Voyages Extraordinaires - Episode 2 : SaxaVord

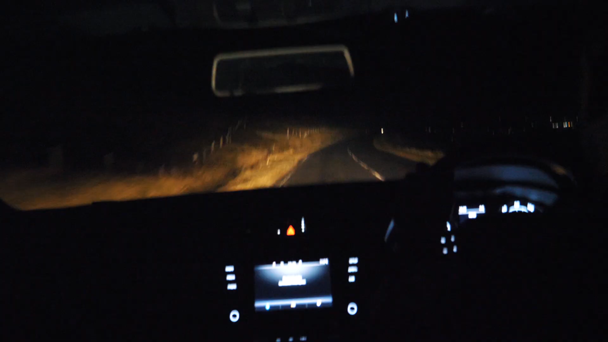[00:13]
Quand on fait le tout de nuit, puisqu'il fait nuit assez rapidement dans la brume et qu'on se retrouve un peu perdu au milieu de une baffe,